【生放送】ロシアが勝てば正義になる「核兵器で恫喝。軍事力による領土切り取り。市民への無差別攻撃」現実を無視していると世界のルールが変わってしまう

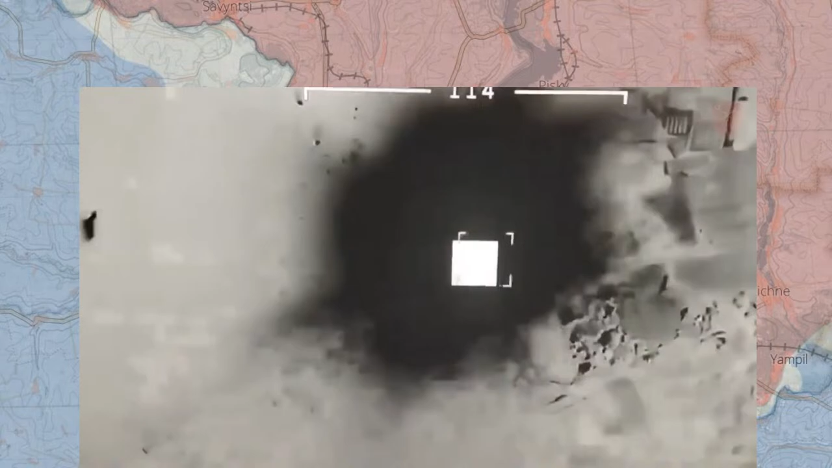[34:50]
ドカーンと吹っ飛びました。このようにして、非常に海の上ではロシア軍の船を倒している、
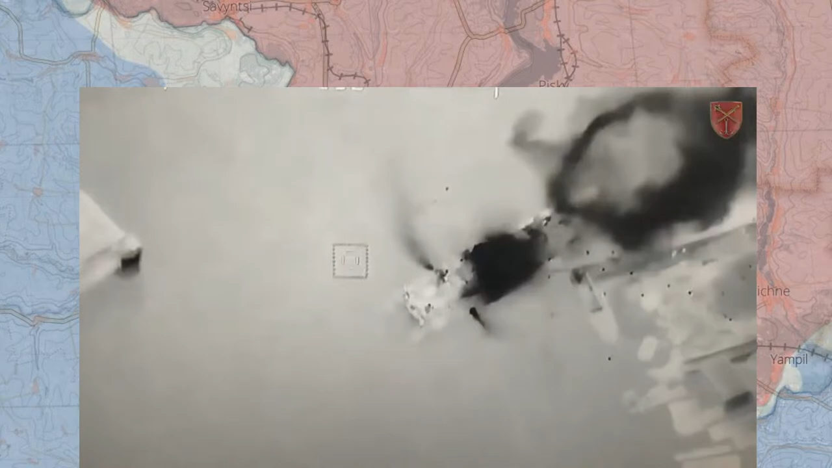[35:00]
そして自由に動けているっていうのがわかるので、もしかしたらフリゲート艦がいつか倒せる日が来るかもな、とちょっと思わせる、そんな映像でございます。